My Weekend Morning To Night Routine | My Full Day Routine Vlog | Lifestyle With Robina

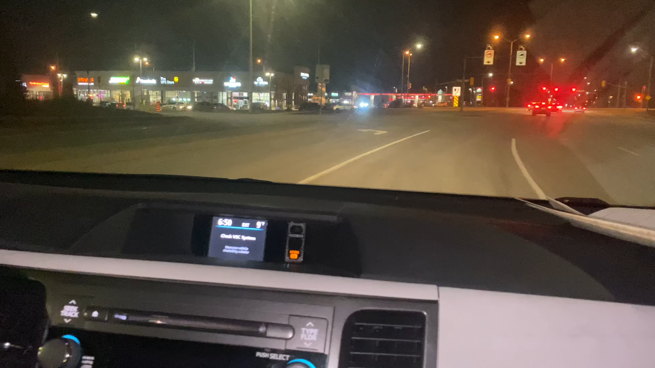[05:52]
اب ہم ڈرائیو کر کے فارمیسی جا رہے ہیں دوائی لینے کے لیے اور یہ راستہ تقریباً دو منٹ کا ہے گھر سے لیکن آج بہت زیادی ڈھانتی تو اس لیے ہم گاری میں جا رہے ہیں